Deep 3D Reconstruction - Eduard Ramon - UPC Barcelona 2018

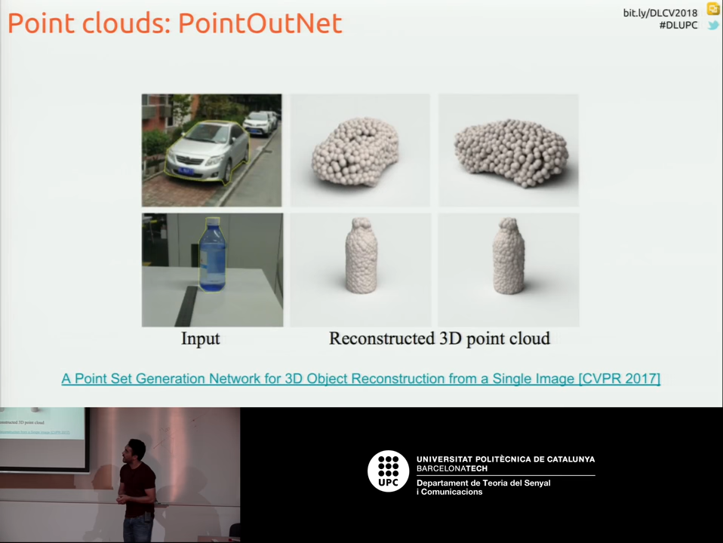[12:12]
they are going to model the surface as a set of points a point cloud let's say and it's already more efficient because we're already modeling the surface it's a bit complicated because we have a sparse set of points but they do it this is the architecture uh may look terrific but it's actually very simple